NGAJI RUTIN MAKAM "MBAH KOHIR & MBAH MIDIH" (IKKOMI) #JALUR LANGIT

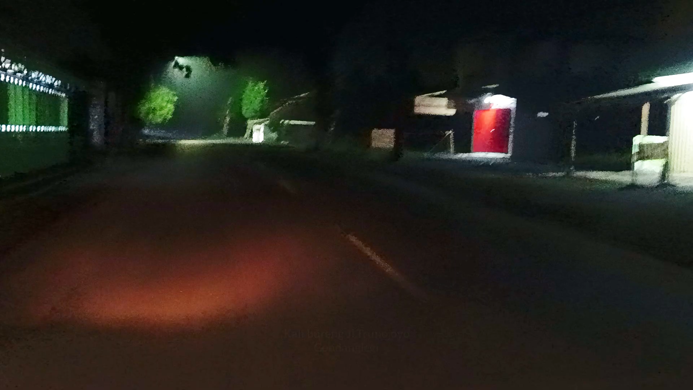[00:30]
Rahim. Assalamualaikum. Selamat malam Lur ya. Waduh iki ana ndek Kaliburan Lur ya atau Jalan Raya Trunojoyo ya.